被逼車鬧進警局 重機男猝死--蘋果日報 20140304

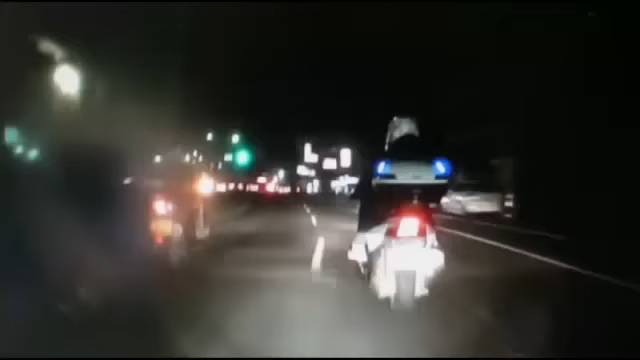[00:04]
画面后方的蓝色小货车紧紧跟在前方重机后头逼车